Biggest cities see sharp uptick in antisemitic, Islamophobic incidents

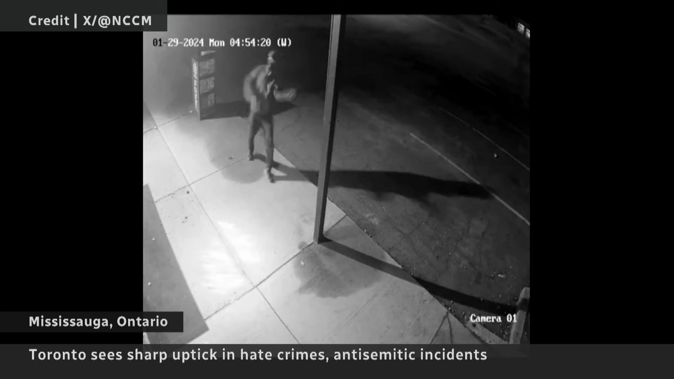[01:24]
With this suspect caught on video throwing rocks at a Toronto area mosque.